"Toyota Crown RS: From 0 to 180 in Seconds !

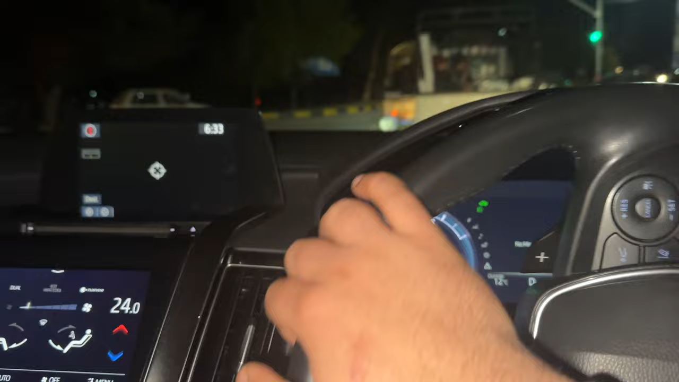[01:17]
it will give me a good speed and if I don't want to get this,
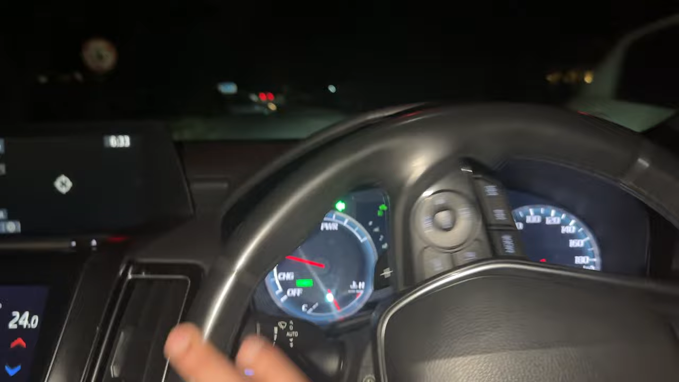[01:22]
it will give me a good speed This is a meter down, down and this is a car, 2018 model rims I like it, it looks like a bad
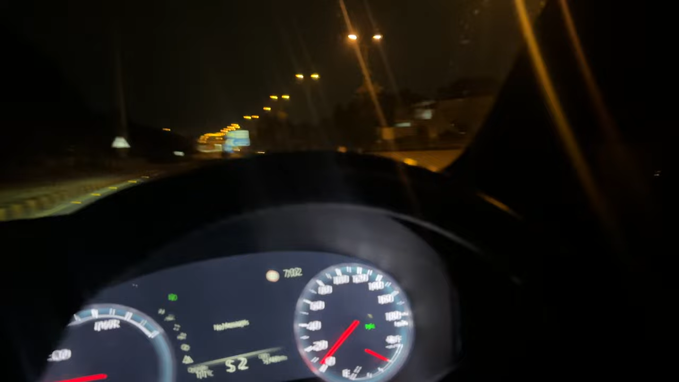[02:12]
there is no car behind, we will do boosting 3
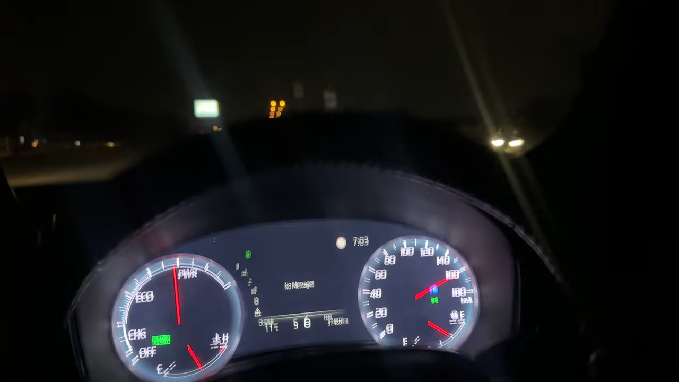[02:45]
There is a good speed There is a good speed There is a meter down, okay? There is no car on it, I have given it full, but it doesn't go on it So, this car is good, it's fast, it's RS, full option car, it's speakers, it's A1 And I love the car, mashallah, it's a very beautiful car The downside is that it looks a lot on the ground So,